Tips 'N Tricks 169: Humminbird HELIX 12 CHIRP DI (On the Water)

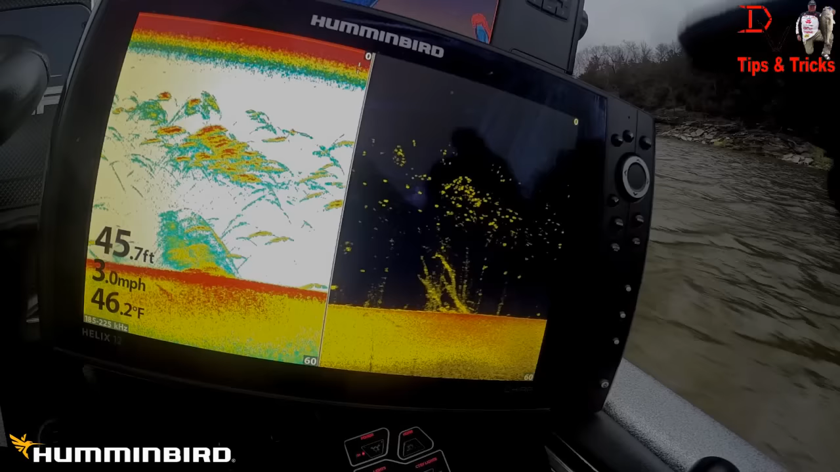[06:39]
On screen: depth 45.7 ft, water 46.2°F, speed 3.0 mph
Wow! Brush down here, lots of fish.
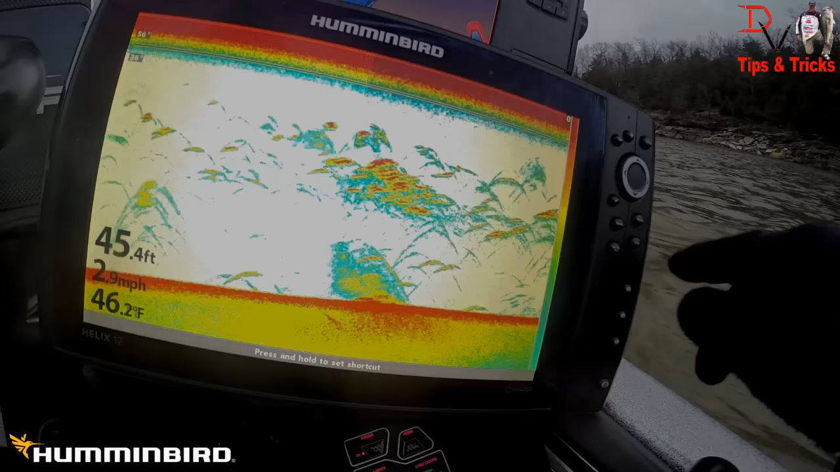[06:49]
On screen: depth 45.4 ft, water 46.2°F, speed 2.9 mph
We'll jump over here real quick. I'm going to take a screen capture. Basically, though, we'll jump over here to Chirp, you hit your menu button twice, you come over here to sonar,
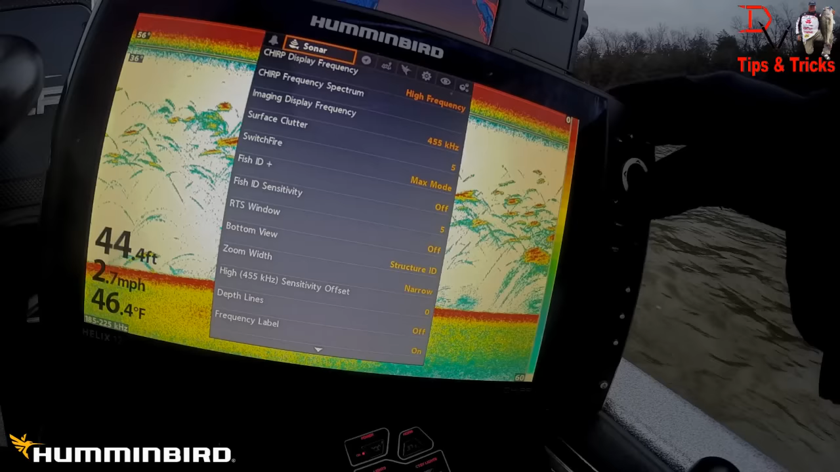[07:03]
On screen: depth 44.4 ft, water 46.4°F, speed 2.7 mph
and we can change the Chirp spectrum. You can increase it to where, like there's 192. Basically, Chirp is pinging different frequencies. It's pinging from 185 to 225 as an array and listening to all those
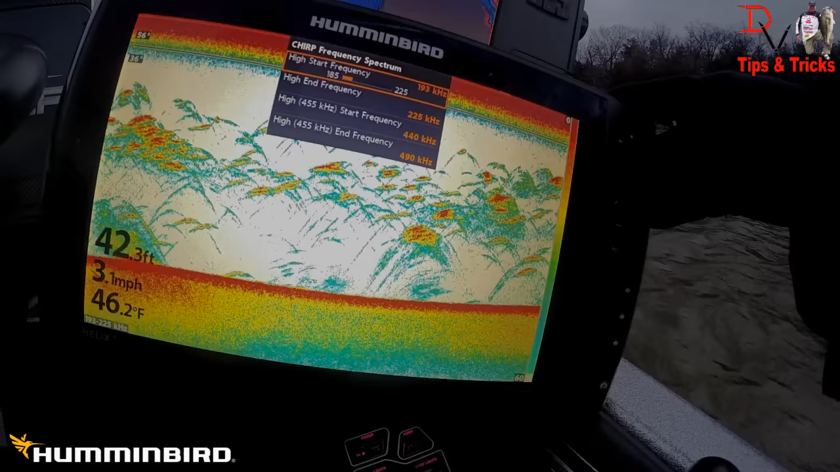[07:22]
On screen: depth 42.3 ft, water 46.2°F, speed 3.1 mph
frequencies return to help filter out noise and show you more fish.
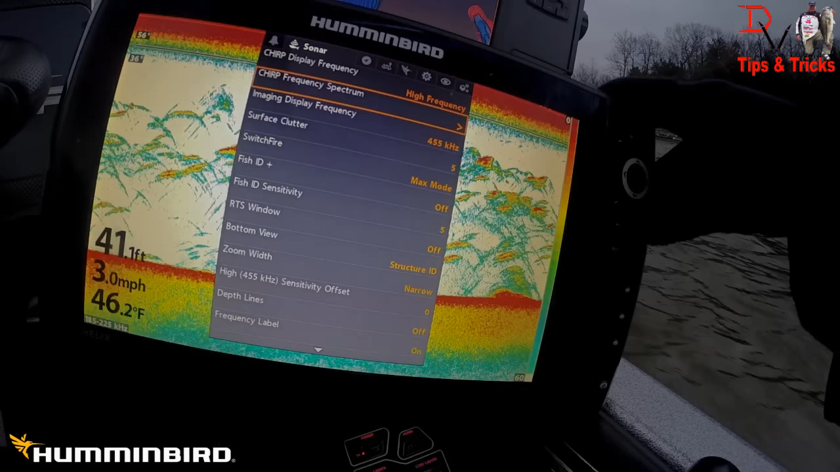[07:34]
On screen: depth 41.1 ft, water 46.2°F, speed 3.0 mph
Now the other thing you can do is you can come up here and we can go to 455.
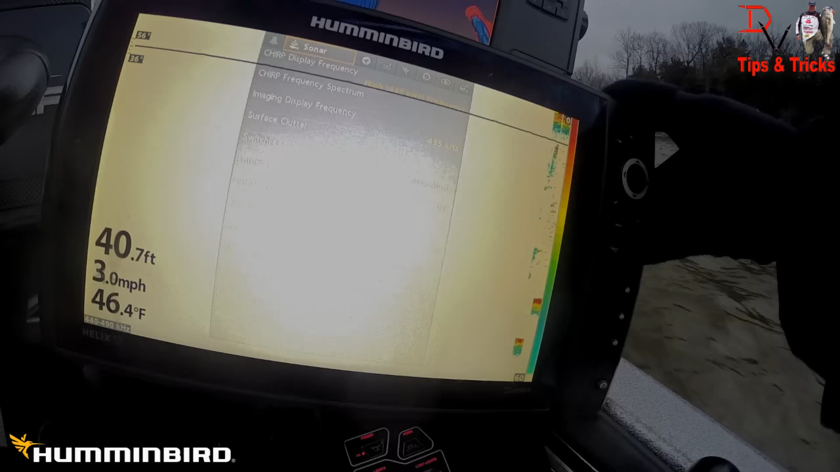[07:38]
On screen: depth 40.7 ft, water 46.4°F, speed 3.0 mph
455, and you know it's going to have to refresh here, but 455 is a smaller coverage area with this sonar.
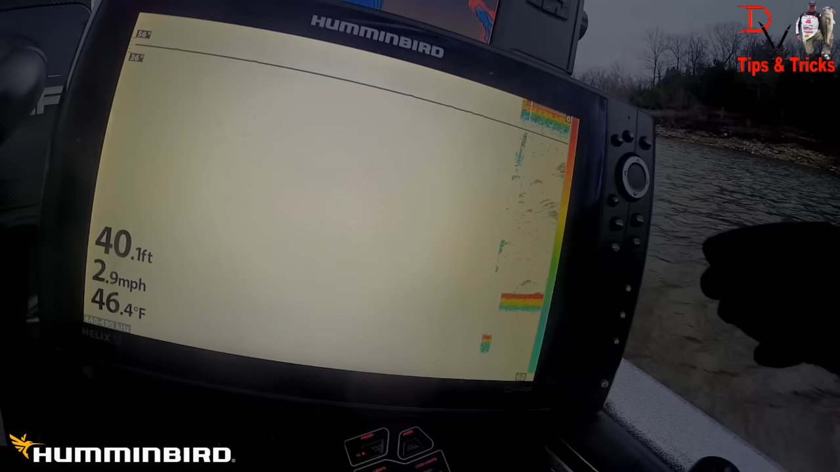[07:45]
On screen: depth 40.1 ft, water 46.4°F, speed 2.9 mph
We're going to look. I see some clutter there.
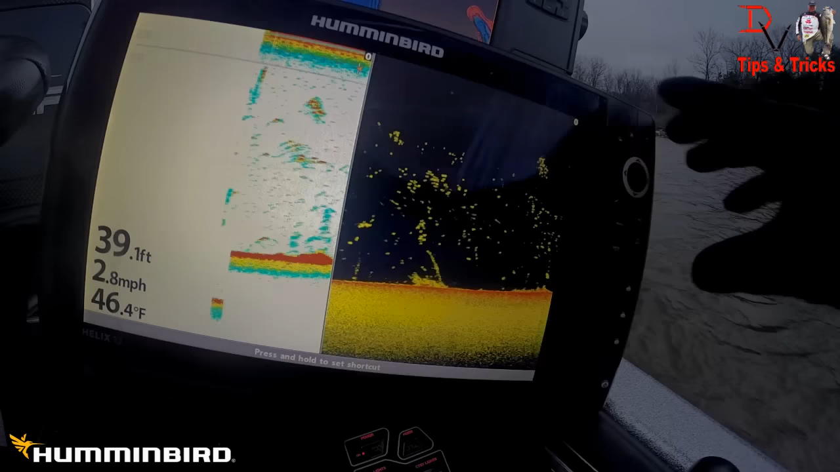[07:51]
On screen: depth 39.1 ft, water 46.4°F, speed 2.8 mph
We'll just run it in sequence because both of these are now running 455. We're running 455 on our down imaging, 455 on our 2D sonar. We may have to come up a little bit. You can see the details. This is high frequency 2D sonar, and that is what the high frequency here is, and what the 455,
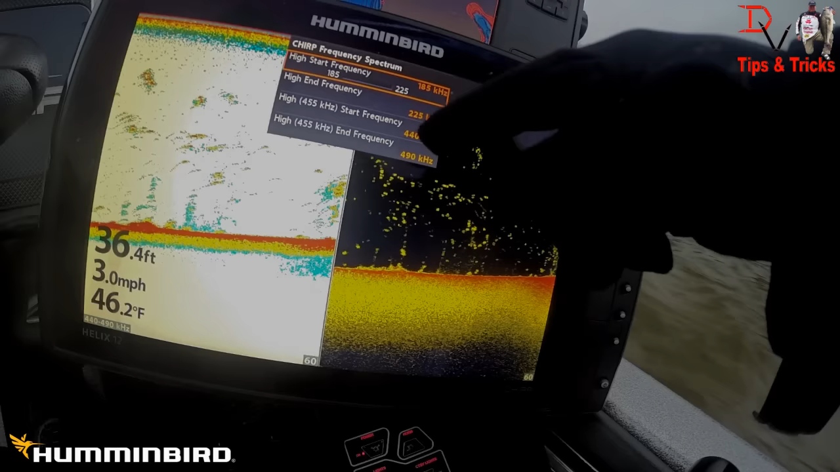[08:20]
On screen: depth 36.4 ft, water 46.2°F, speed 3.0 mph
the 440 to 490 is your high frequency 2D sonar, not your down imaging, is not being chirped, so just wanted to point that out.
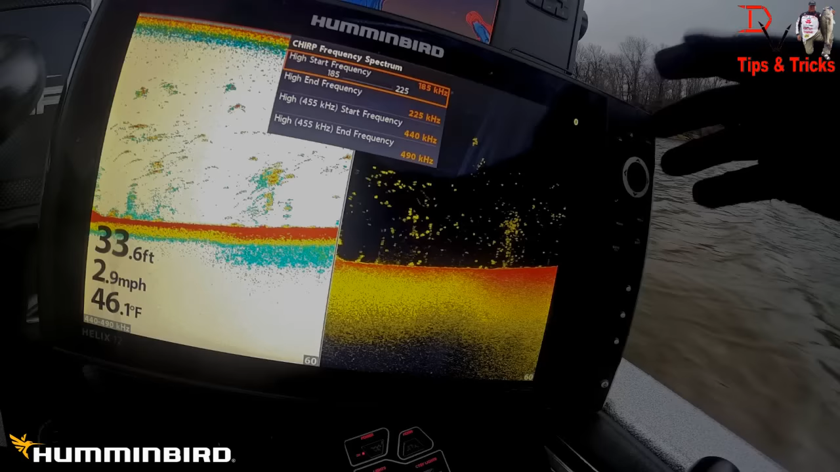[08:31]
On screen: depth 33.6 ft, water 46.1°F, speed 2.9 mph
We're not chirping DAI. We're chirping 2D sonar.
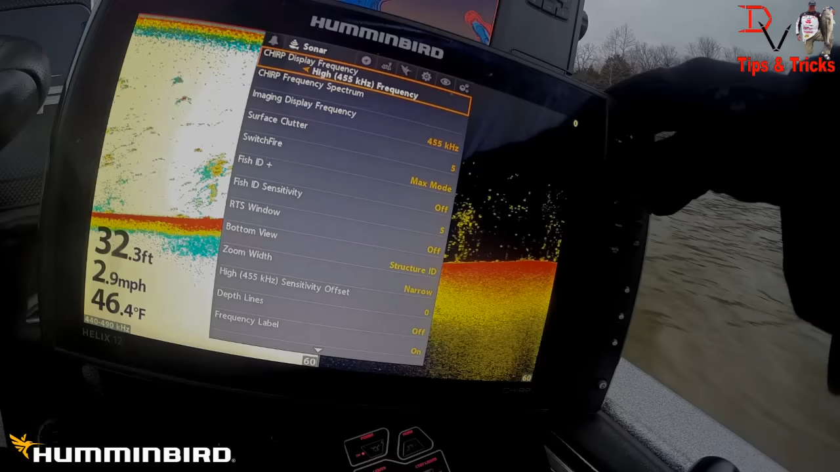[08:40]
On screen: depth 32.3 ft, water 46.4°F, speed 2.9 mph
We'll jump back over here, and we're going to go back to the high frequency.
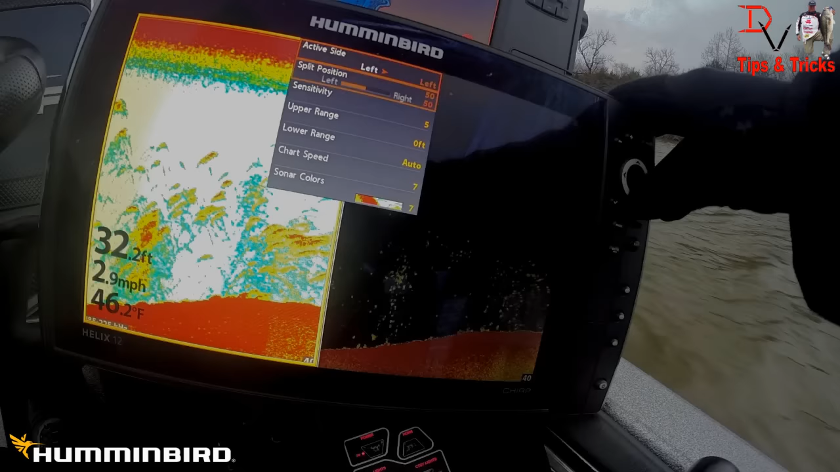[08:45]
On screen: depth 32.2 ft, water 46.2°F, speed 2.9 mph
Now you look at all those fish, and we're going to come down here, and we're just going to filter that out a little bit. But you look at all those fish and stuff down there. Look at that wad. Wow! That is amazing.
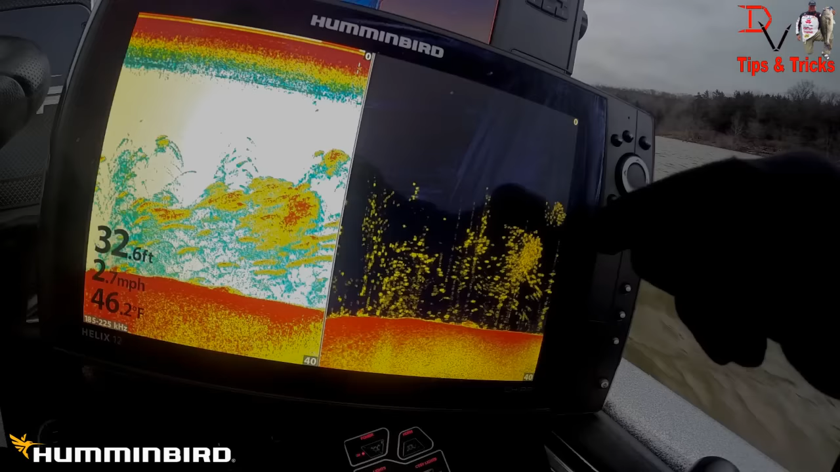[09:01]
On screen: depth 32.6 ft, water 46.2°F, speed 2.7 mph
All those fish wadded up right there in the mouth of this little bay. I'm running mapping on my onyx right now to show you the differences.
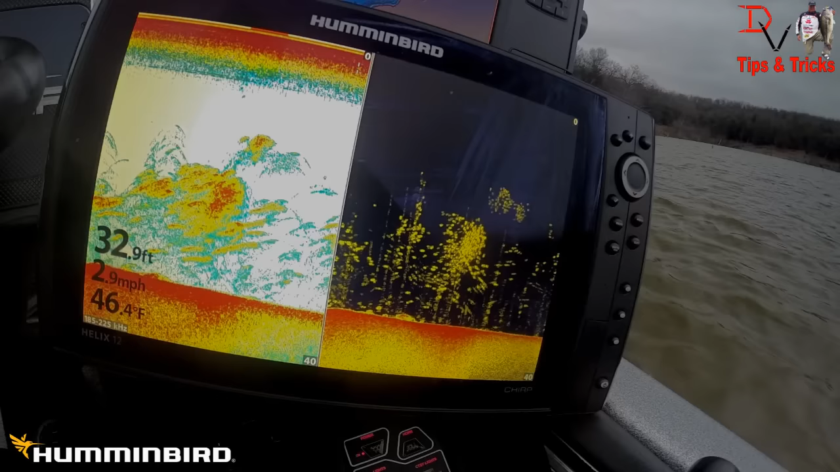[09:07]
On screen: depth 32.9 ft, water 46.4°F, speed 2.9 mph
But you can come over here, and we're going to come down here.
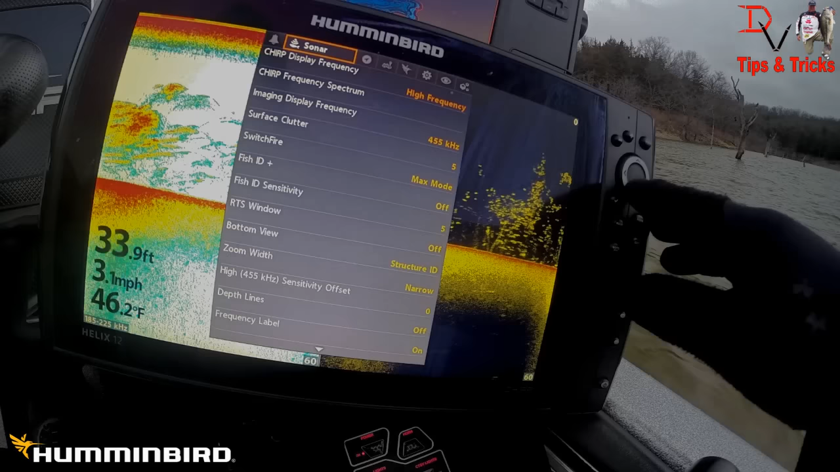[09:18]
On screen: depth 33.9 ft, water 46.2°F, speed 3.1 mph
We're actually going to push the button up because we'll come down to the bottom. You can turn your chirp mode off.
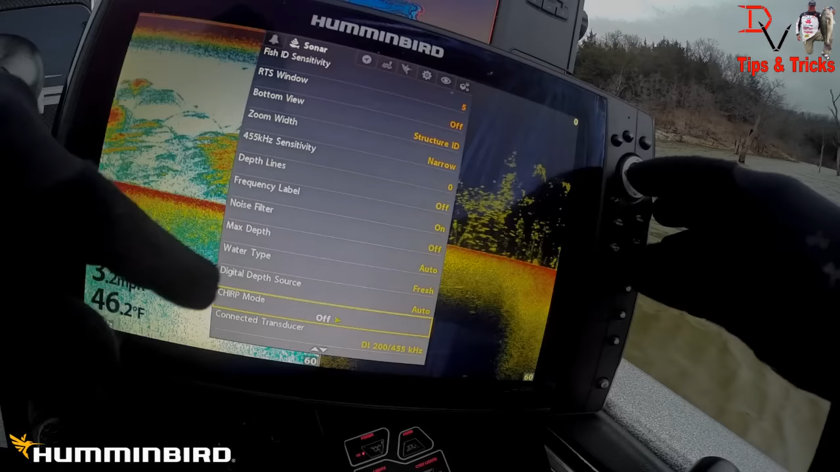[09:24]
On screen: water 46.2°F
Now I'm going to show you, this was chirp. This is non-chirp. You can see there are some differences in the thing. Like,
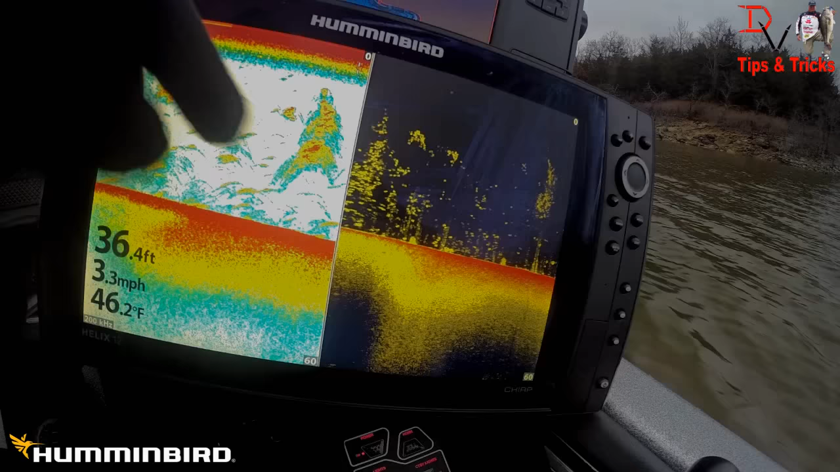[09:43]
On screen: depth 36.4 ft, water 46.2°F, speed 3.3 mph
it's more of a wad of fish versus each individual fish in that tree. To me, those are fish I'm going to drop on them.
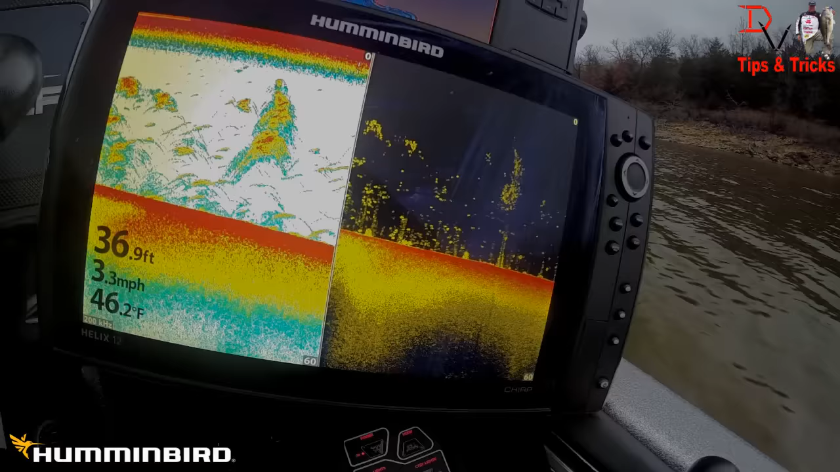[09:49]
On screen: depth 36.9 ft, water 46.2°F, speed 3.3 mph
So some of the differences between the two. Look at the wad of bait fish. Look at down imaging showing every bait fish. This is regular 2D sonar.